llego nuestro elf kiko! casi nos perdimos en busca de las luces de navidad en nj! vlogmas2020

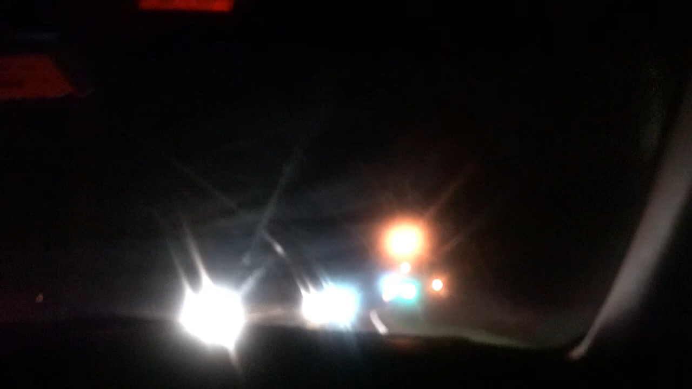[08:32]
Oh my God, we're so fat. I think we skipped a whole big lap. Imagine I don't have the right ticket. Oh my God. Yeah, because last time I think we were in that sign, the parking yeah, side.
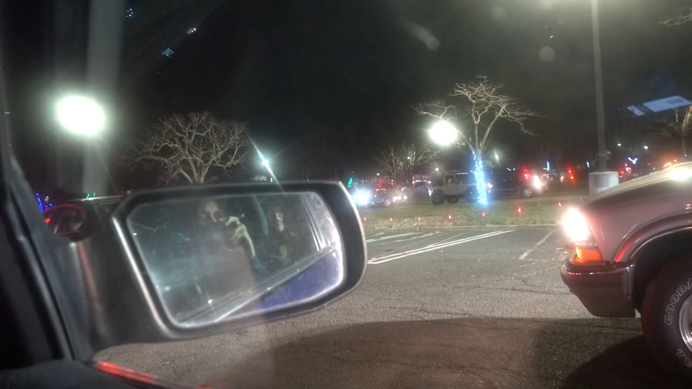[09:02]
Yeah, we were over there. Oh, the, over there. We got in from a shortcut. Look, because you know, there's. Look at that line over there. You see yeah, that? Yeah, that's look. What I say. No, see? Look at the line over there. We came in from a different highway. Yeah. So we're lucky.
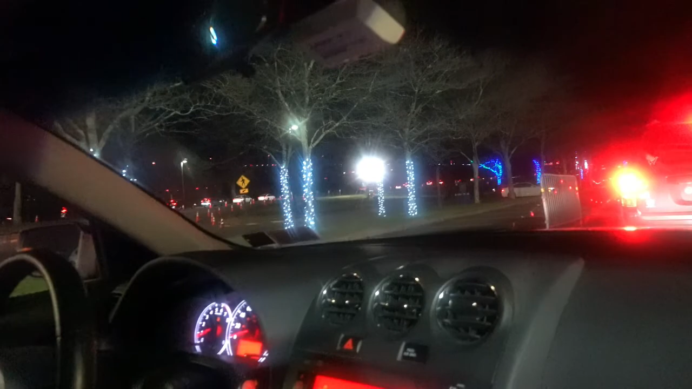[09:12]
No wonder why we took forever. Wow. Stop. No, but definitely we got you in see, from the wrong way. This make your day? Yes. Oh, okay.
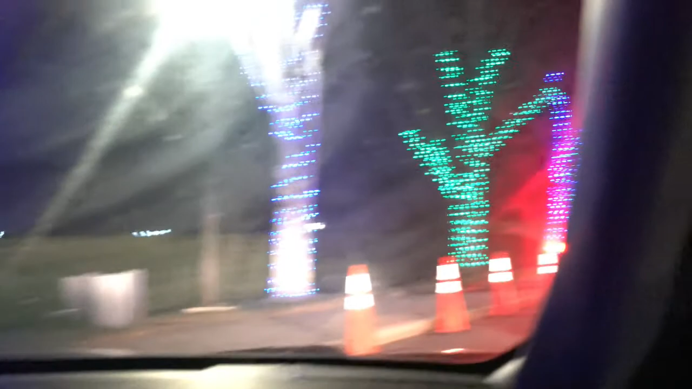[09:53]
Miren, todavía tanto carro, tanto tráfico para entrar.